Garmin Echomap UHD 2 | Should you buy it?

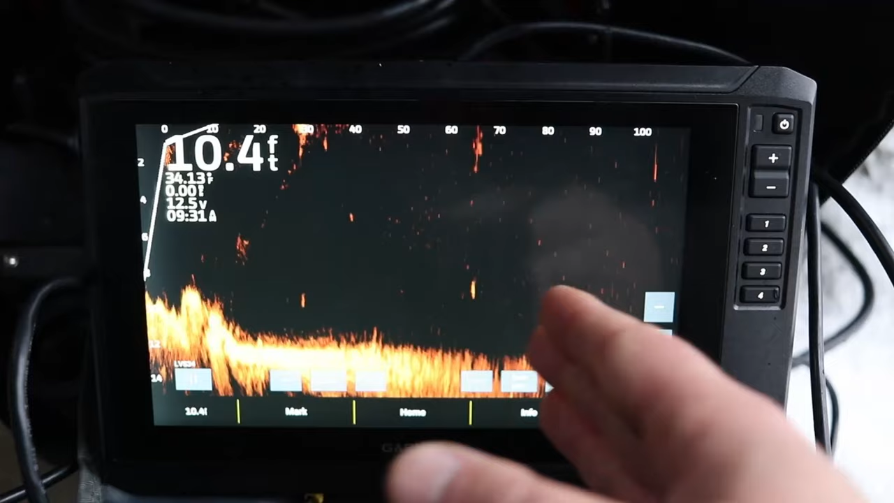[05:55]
On screen: depth 10.4 ft
but if I'm buying this kind of as an all-around platform for my boat, side view, down view, 2D sonar, and LiveScope system, if you have the money, I would recommend the second generation purely for that screen resolution. The image is going to be a lot crisper and cleaner. Your separation from objects is going to be a little bit better. You'll be able to tell fish within...
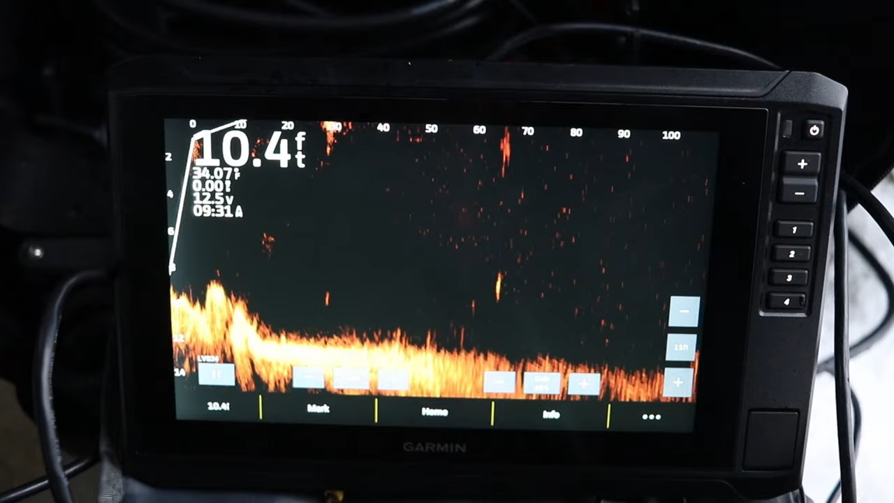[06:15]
On screen: depth 10.4 ft
I mean, I've used the Gen 1 on some brush piles down south and some big timber reservoirs down south, and it's very, very good. The Gen 2 is just going to be that much crisper.
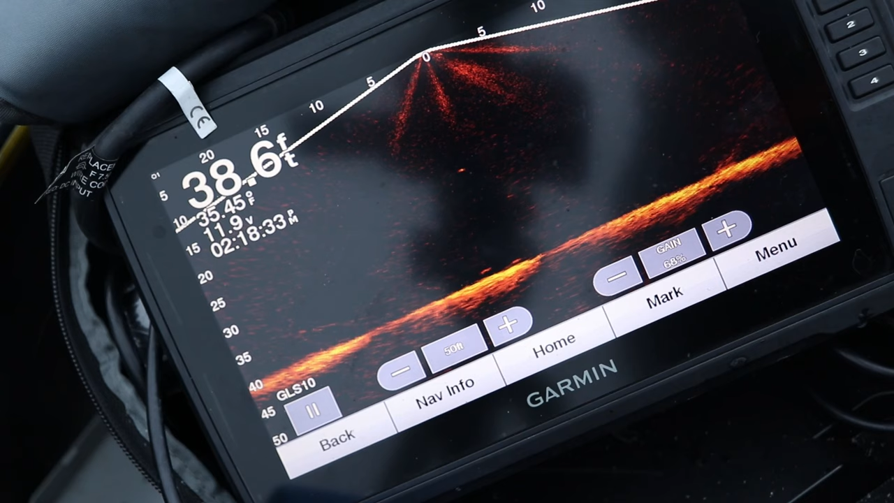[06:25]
On screen: depth 38.6 ft
And I guess, just because of screen resolution, there's a reason I upgraded to the GPS map family of units,
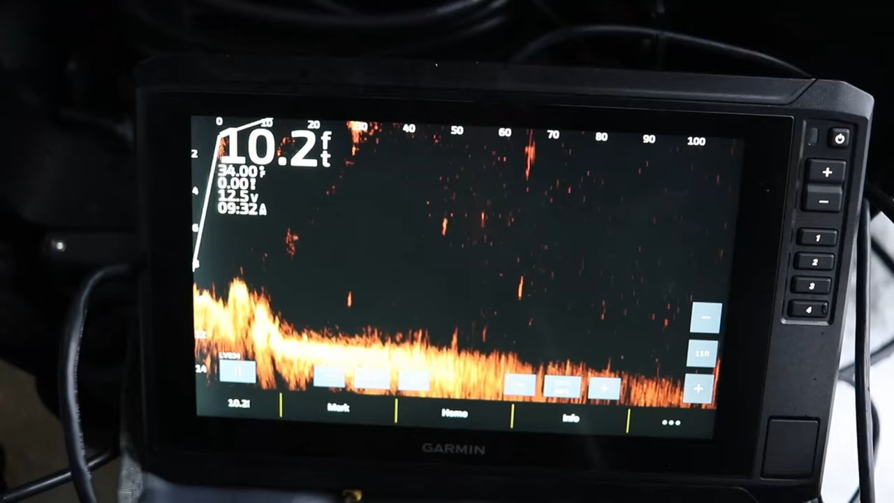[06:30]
On screen: depth 10.2 ft
which has the same screen resolution as this. It just, it gives it that much more of a crisp image and that much more of a separation to be able to see a fish between brush or timber or rocks.